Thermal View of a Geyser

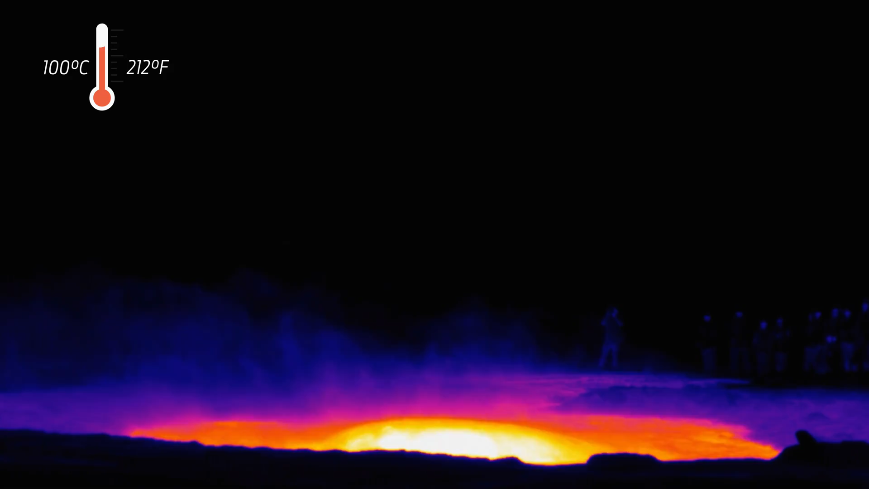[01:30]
Yeah, basically every pixel is a temperature measurement. So you can be really detailed on what you want to measure it. So should we have it so that it's further back and I'm in the frame? So I'm just shivering my...
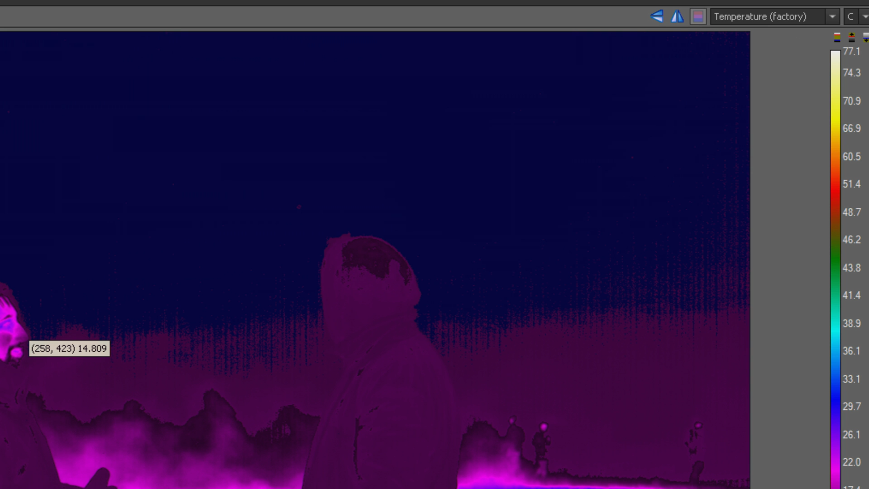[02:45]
I like how your nose is so much colder than your face because it's so far away from the blood flow. Got a 14 degree nose. But my eyelids are 23. All right, let's play on. And what you've got to remember is it's actually really cold outside, so it's so quick to turn into cool water.
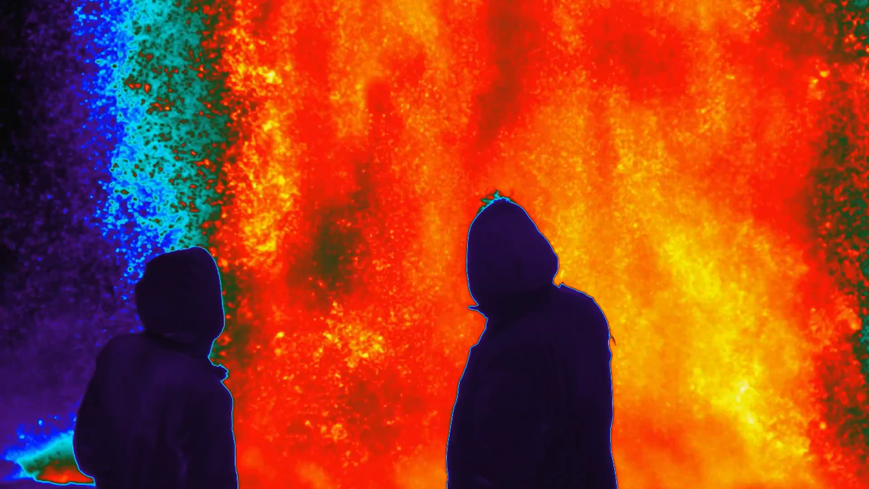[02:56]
Yeah, you see how quickly it fades off and becomes your greens and your blues.
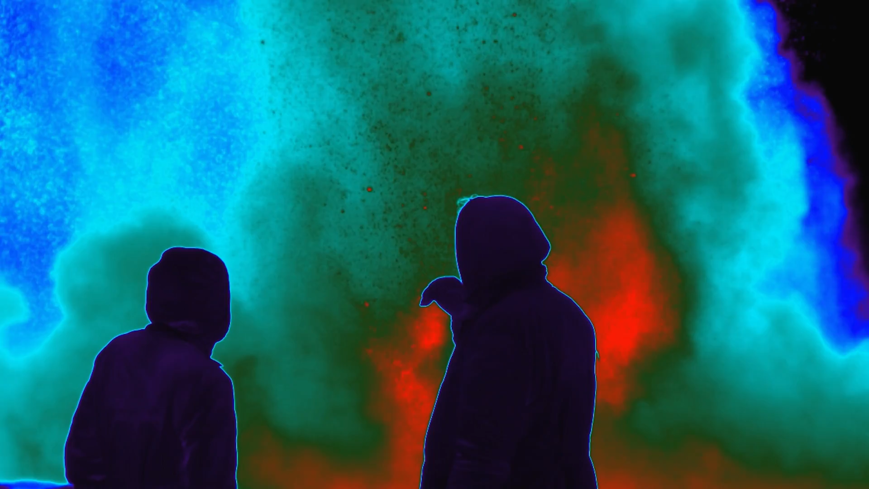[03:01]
That's wicked. Looks like a rainbow got nuked. It does. Yeah, all the stuff that's still bubbling is the hottest. Yeah, 60, 70 degrees there.
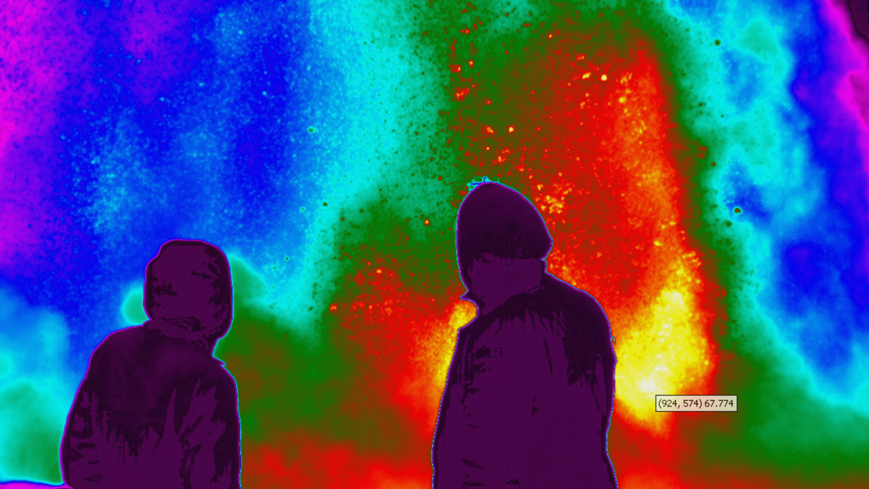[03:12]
Oh, something I've always wanted to find out. Yeah? Let's have a quick look at your heart. Ooh. Cold as ice. Cold as ice. Five degrees. Yeah.
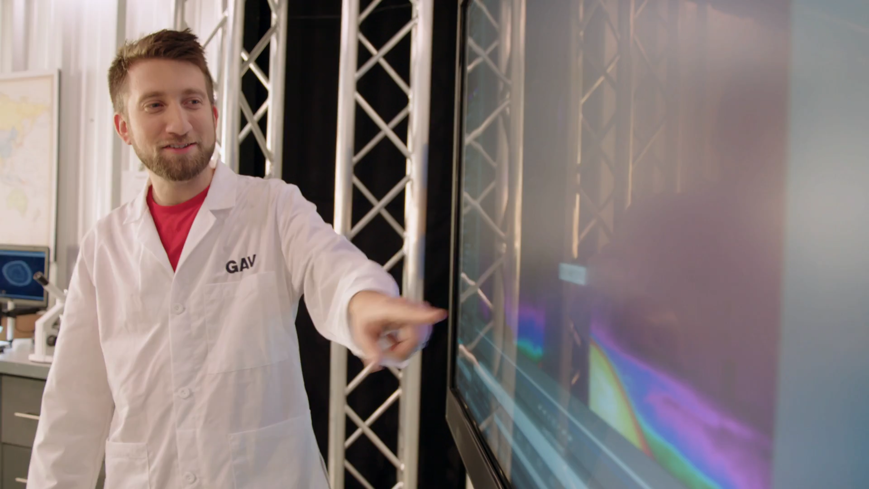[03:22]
With an asterisk, so it's probably like... Yeah. It's too cold.
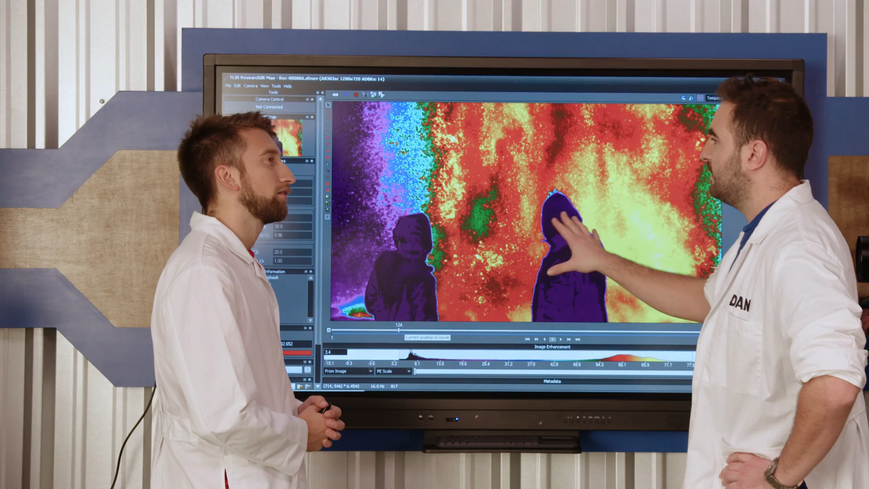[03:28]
Because we filmed it in raw, it meant that we could edit this as we're going in this software. Well, let's see what the highest temperature it hits is through that whole thing. Spartan 87 is pretty high.
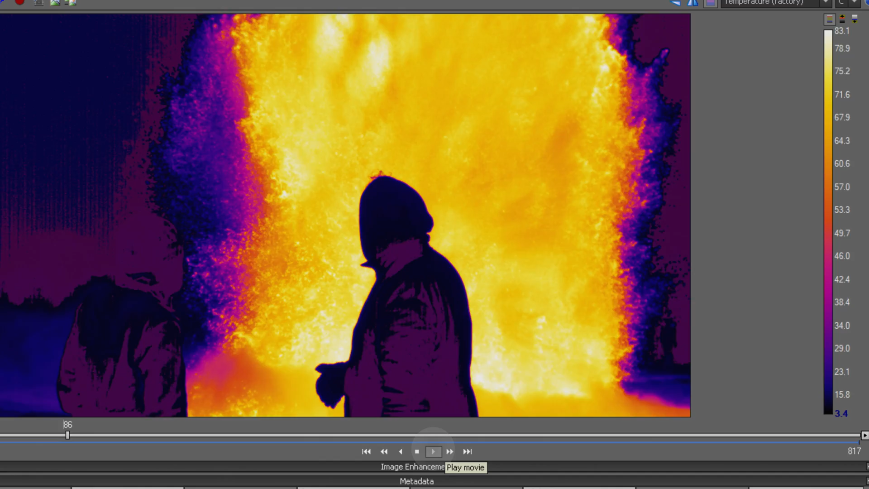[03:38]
86, 85, 83, 82. It's going down. So at the beginning of the eruption was the highest temperature.
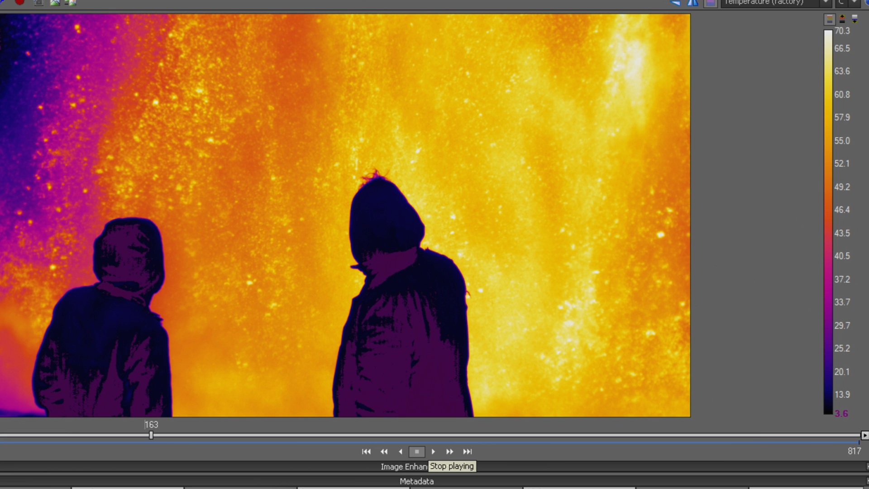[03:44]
Around here. 87. 87. About 88.
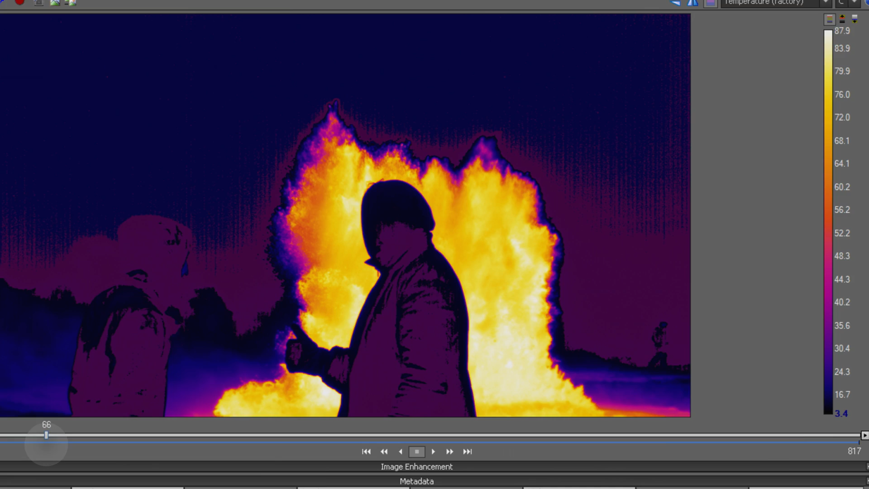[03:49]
88, and that's probably... Yeah. 87, yeah. That's about it.
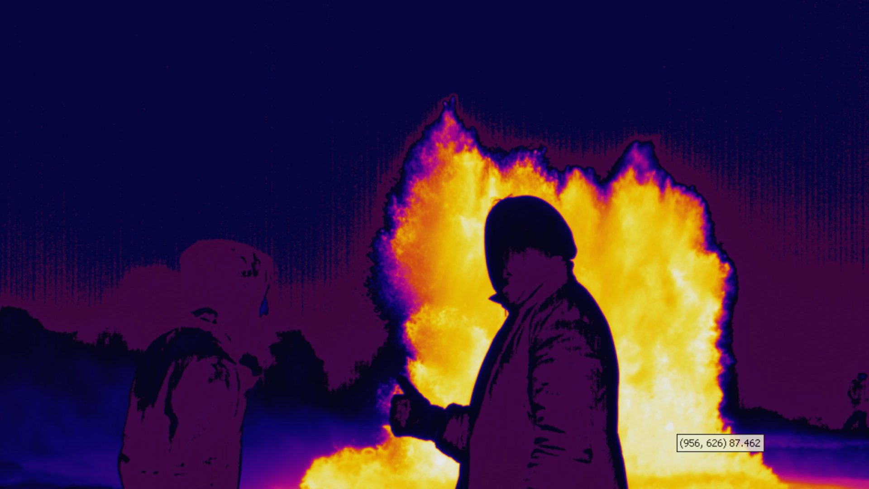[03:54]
So pretty much as soon as it's burst its bubble, that's when it's the hottest. All right.